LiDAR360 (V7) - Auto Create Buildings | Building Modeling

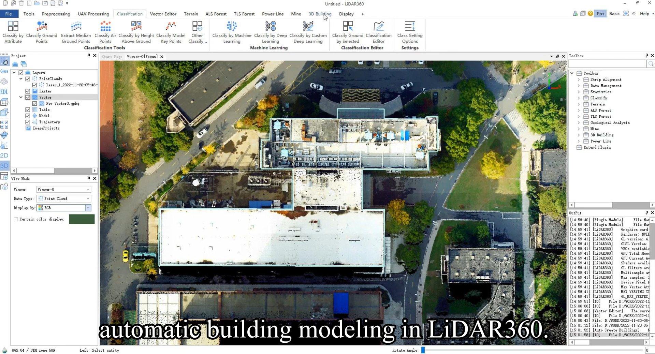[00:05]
Today we will be introducing how to do automatic building modeling in LiDAR 360. Before automatic building modeling,
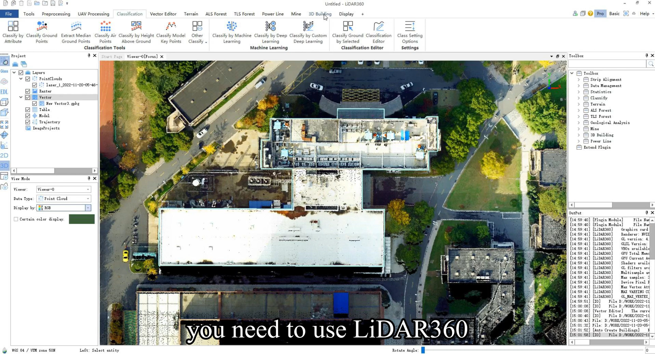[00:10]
you need to use LiDAR 360 to open the classified point cloud and building outline vector data to be modeled. And the point cloud should at least separate ground points and building points. After loading the point cloud and building outline, you can click auto create building under the 3D building tab.
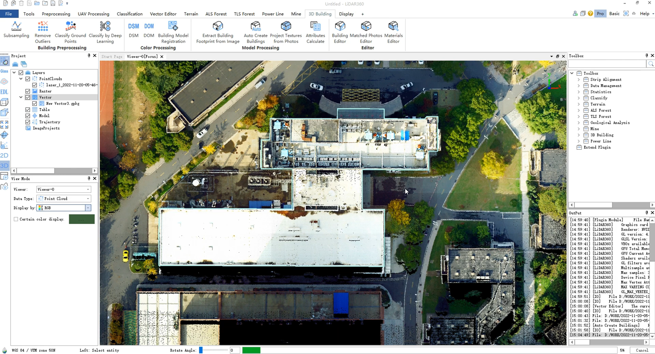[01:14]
After the modeling is complete, the software will pop up a tooltip dialog box.
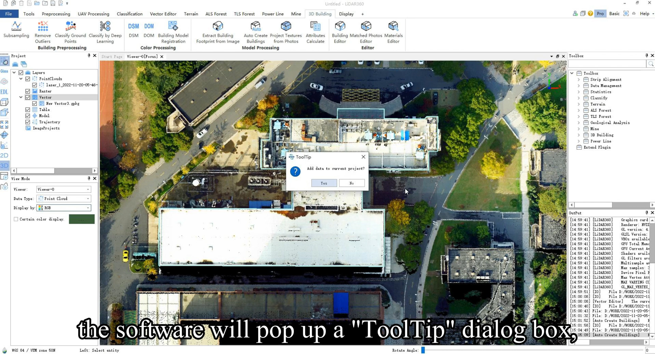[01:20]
You can click yes to load the automatic modeling results into the project and view them.